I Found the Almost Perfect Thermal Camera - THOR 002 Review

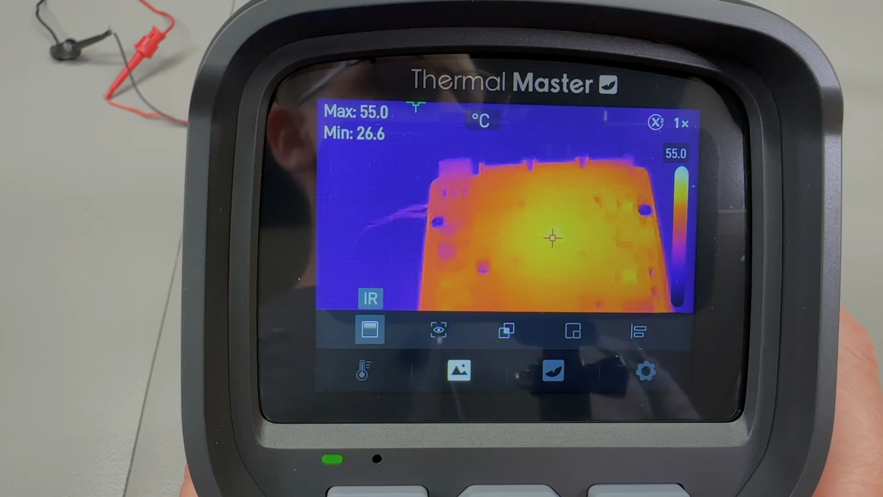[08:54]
On screen: max 55.0°C, min 26.6°C
modes it can do the usual just ir just visual it can do picture in picture uh
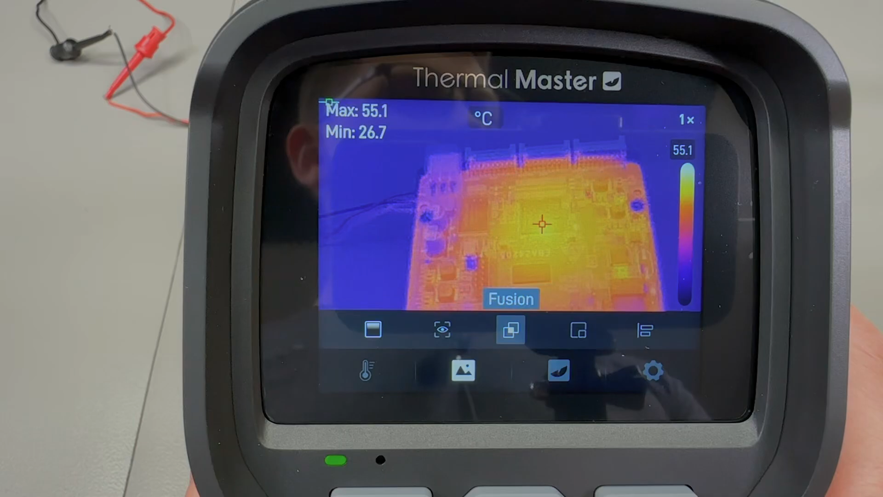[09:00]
On screen: max 55.1°C, min 26.7°C, scale top 55.1°C
or fusion and the visual camera is 2 megapixels resolution here
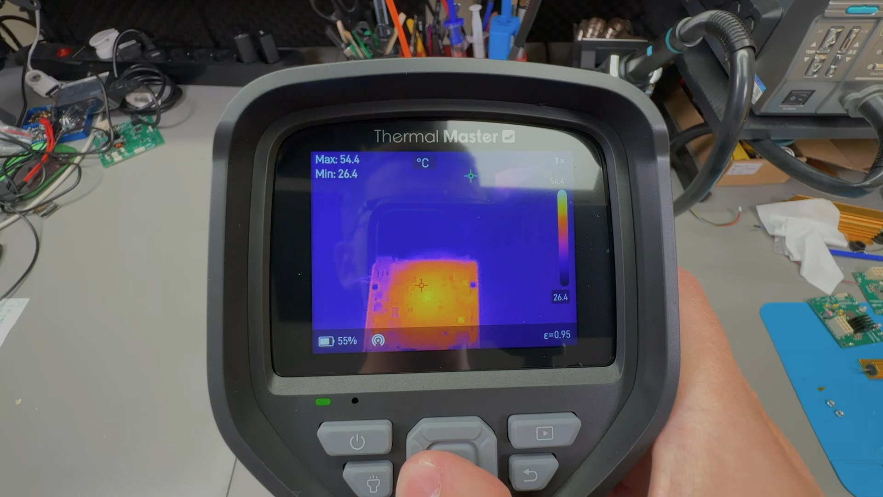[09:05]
On screen: max 54.4°C, min 26.4°C
is the fusion view and while in fusion mode you can adjust the transparency with the left and right keys
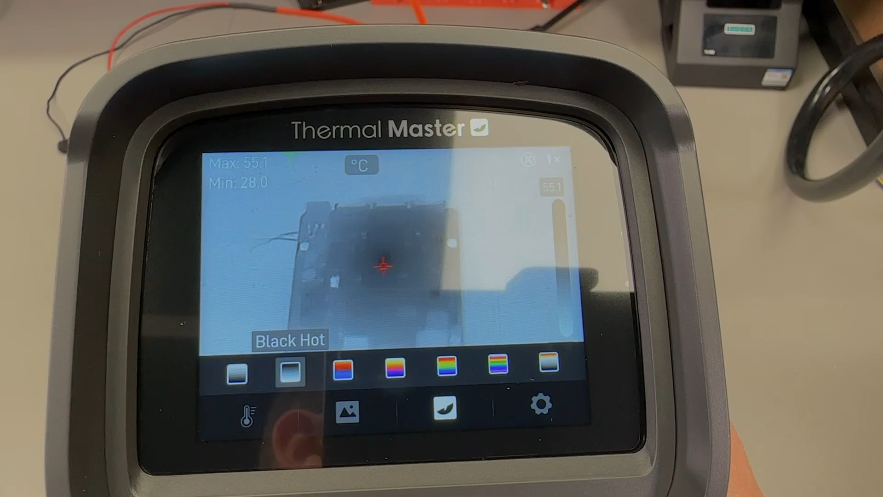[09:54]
On screen: max 55.1°C, min 28.0°C
also supports a comprehensive uh list of uh color palettes as we can see here so you can select the one you prefer personally i just prefer the standard iron palette and i'm gonna stick with that i'm not sure if i mentioned this so far but the refresh rate on
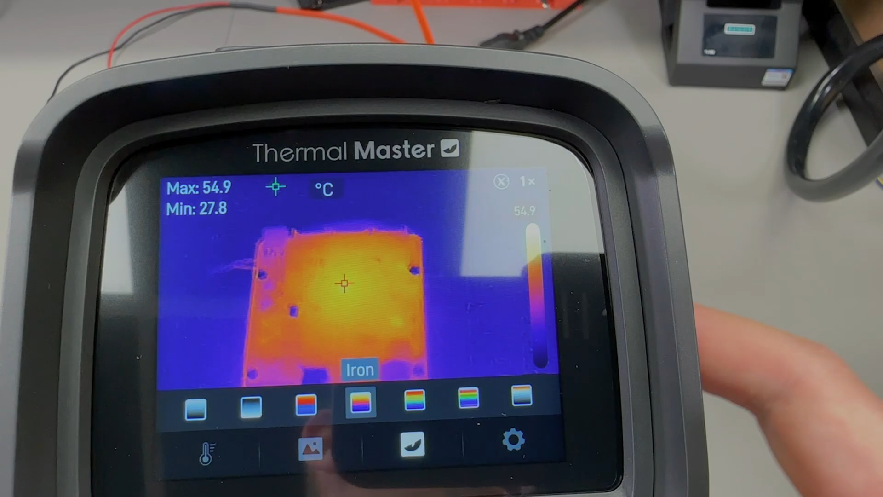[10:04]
On screen: max 54.9°C, min 27.8°C
this is 25 hertz which again has become a pretty standard number
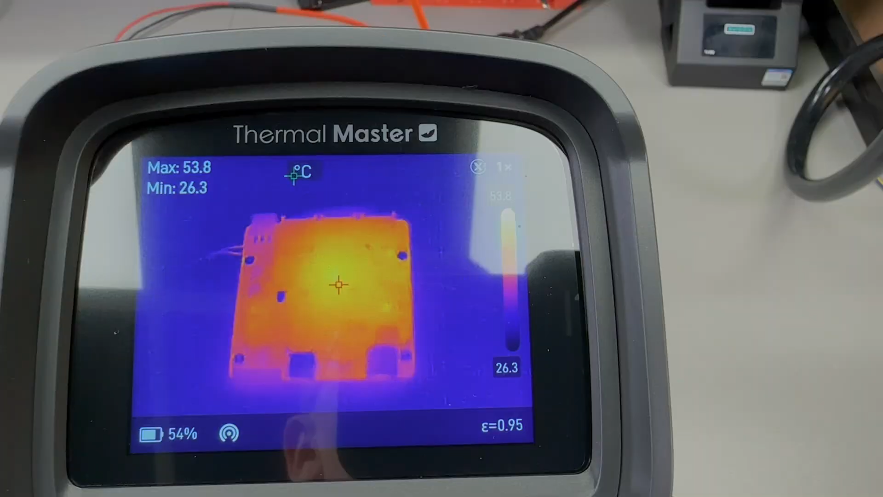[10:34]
On screen: max 53.8°C, min 26.3°C
and there is also this digital zoom function available which
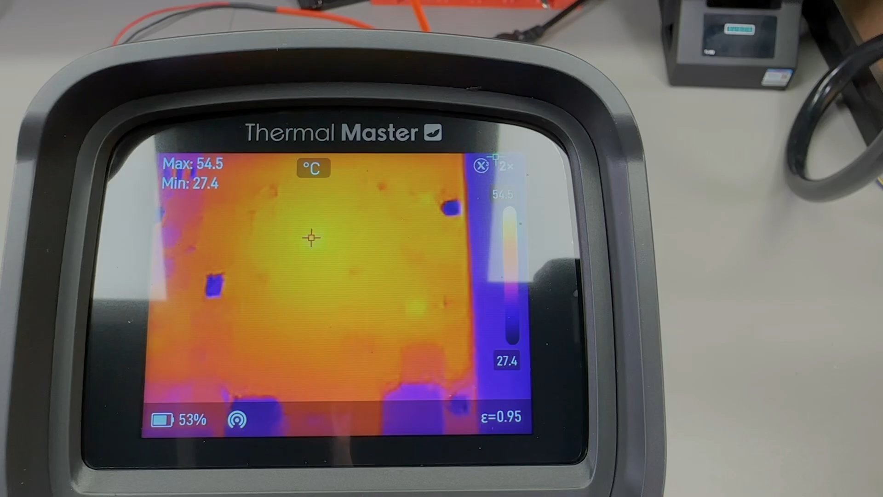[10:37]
On screen: max 54.5°C, min 27.4°C, scale top 54.5°C, scale bottom 27.4°C
can do 2x and 4x it may be useful for zooming into some areas of the image given
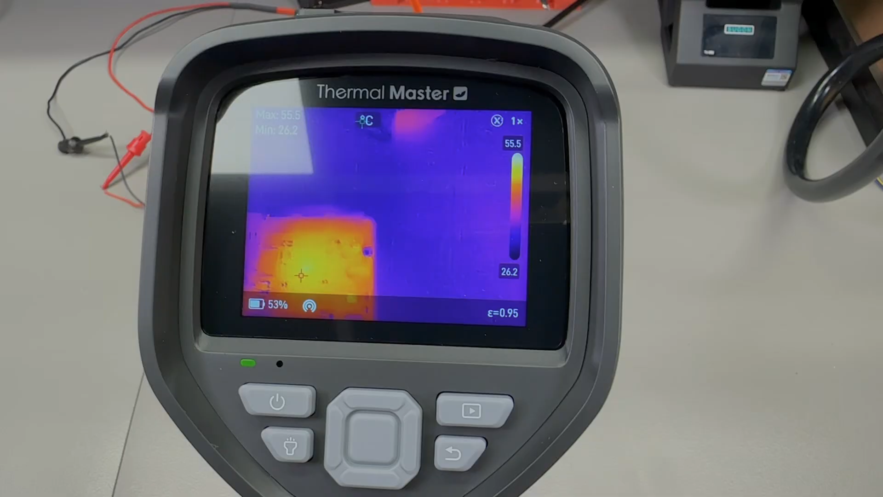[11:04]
On screen: scale top 55.5°C, scale bottom 26.2°C
and i must say that the user interface on this particular unit
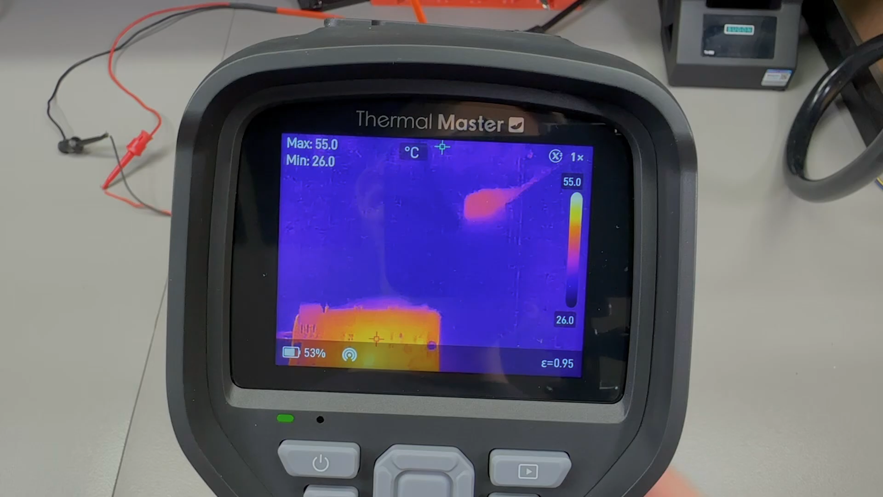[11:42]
On screen: max 55.0°C, min 26.0°C, scale top 55.0°C, scale bottom 26.0°C
time lapses so a single press of the trigger will capture an image a second
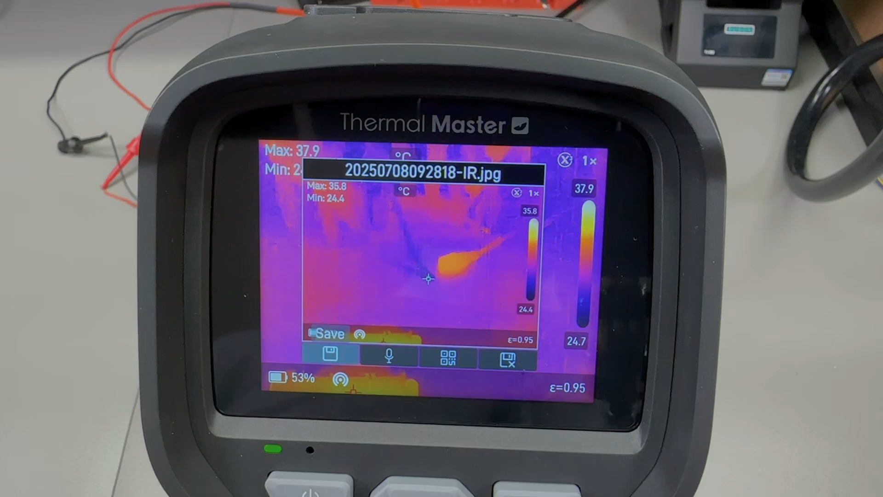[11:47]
press will save it then a long press of the trigger will initialize
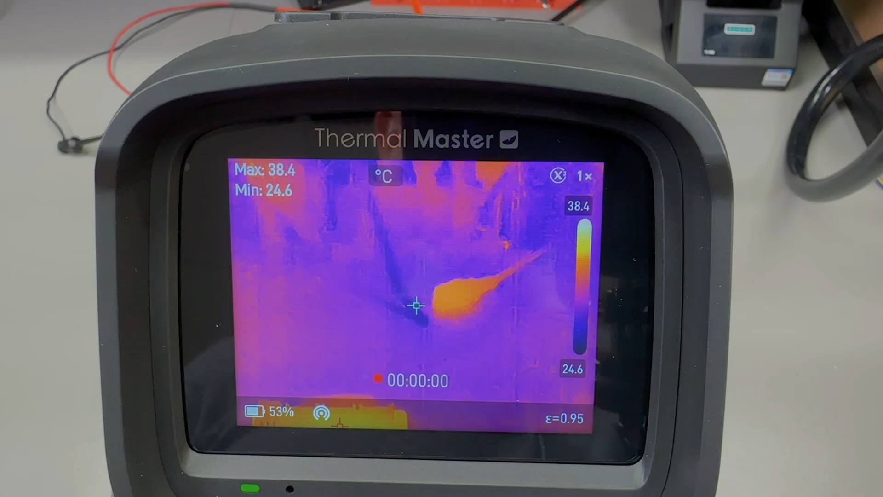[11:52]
On screen: max 38.4°C, min 24.6°C, scale top 38.4°C, scale bottom 24.6°C
the video recording and then again a short press stop and then with another short press you can save the video file the camera also includes this interesting feature of capturing audio notes
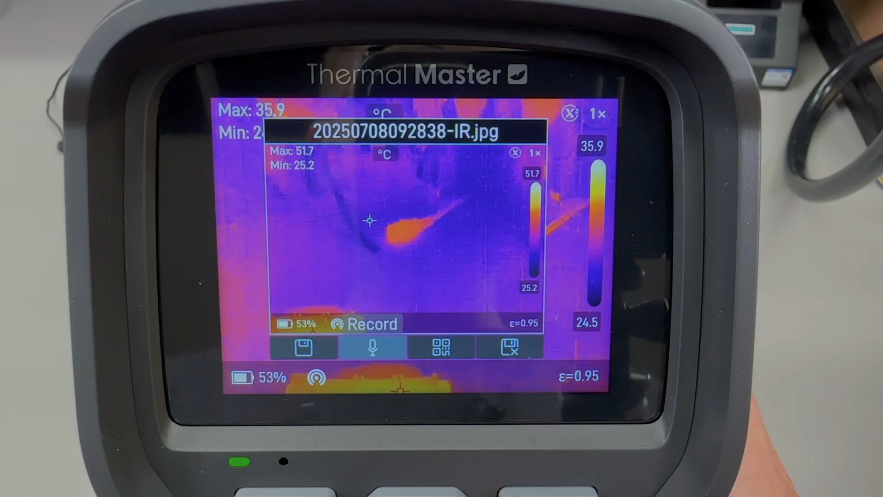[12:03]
with your images and this type of feature can
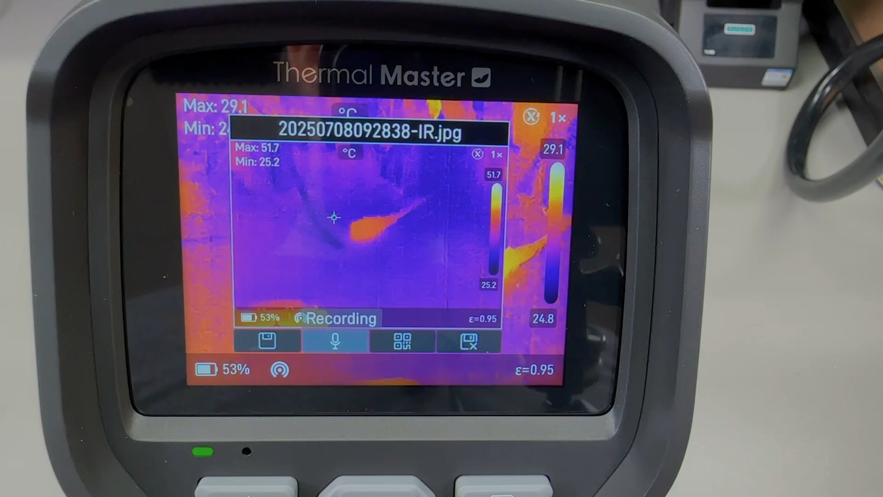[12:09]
be incredibly useful because when i'm capturing multiple images i always struggled with keeping track of
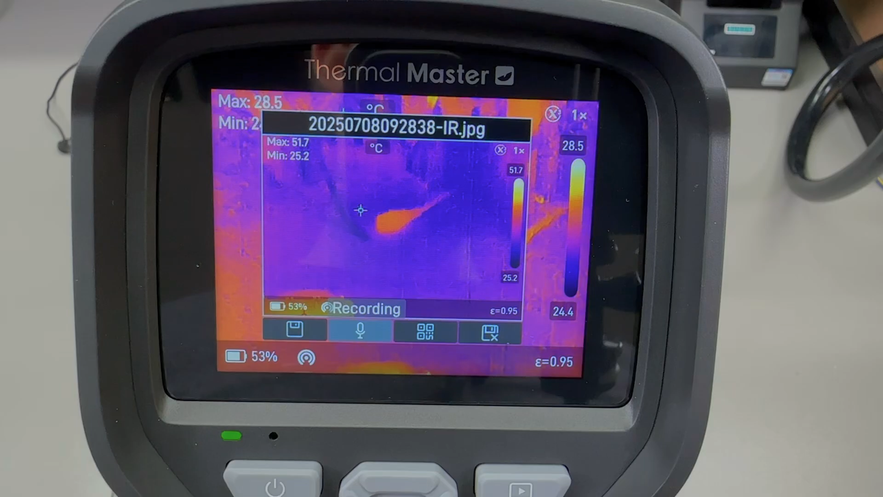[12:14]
what exactly i was observing in the image in the image well not anymore now you
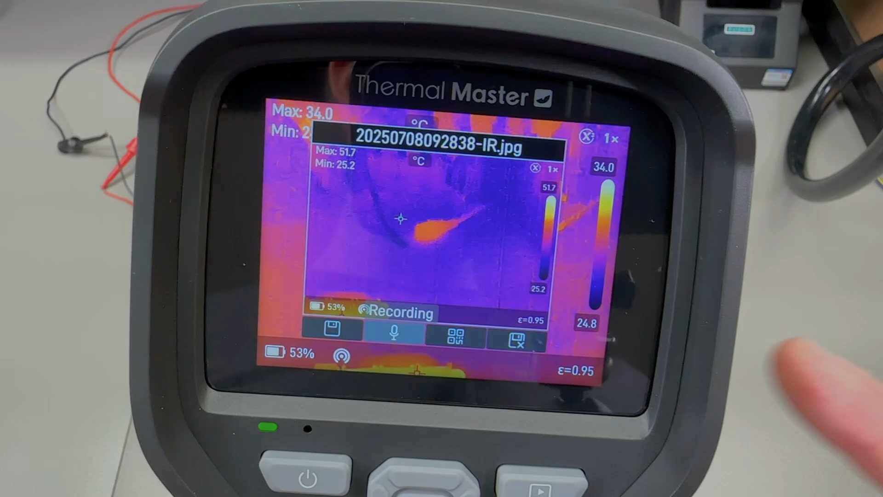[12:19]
have a microphone on the camera and you can use it to record audio notes with every image you take if
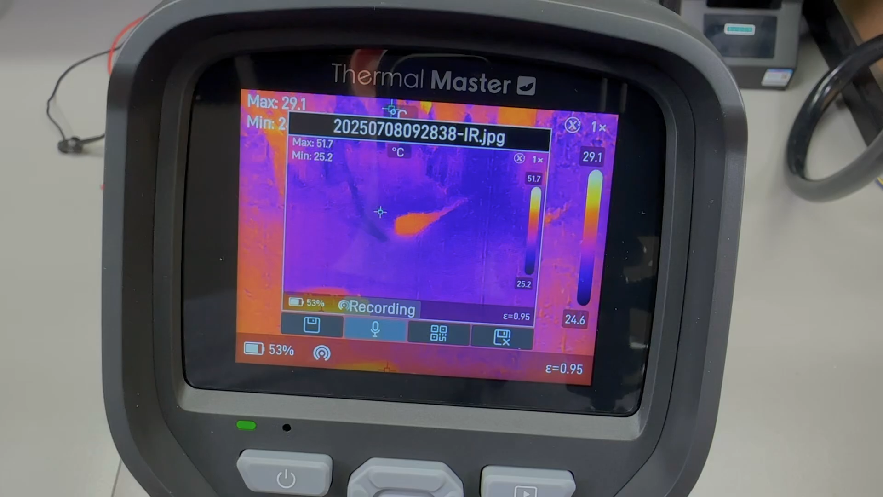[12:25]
you wish to do so it can also capture video uh with audio by doing the the
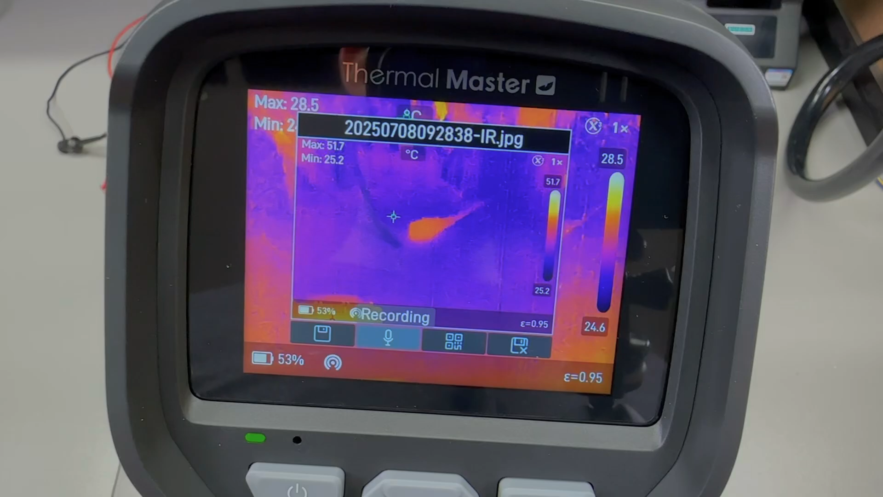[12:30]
long press of the trigger as i mentioned earlier however upon checking how this audio functionality actually works i must mention two very important things that i found number one the microphone is
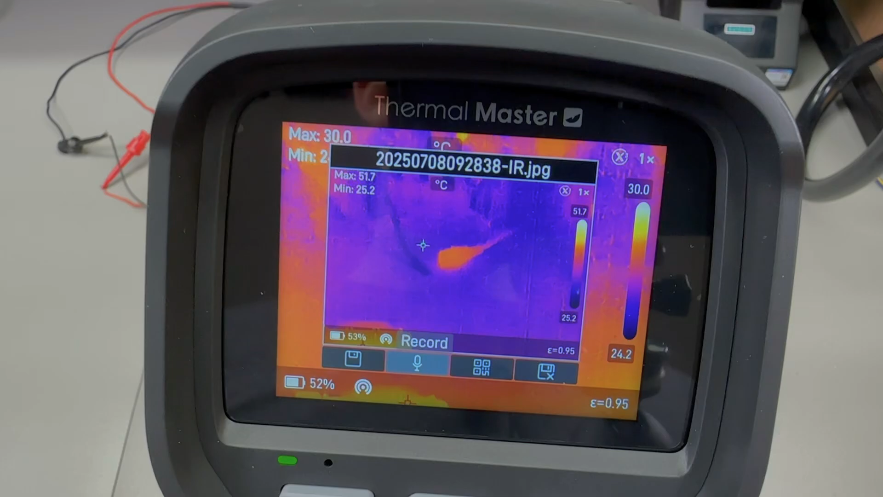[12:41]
very low gain sounds very muffled you practically have to scream into the microphone to barely hear anything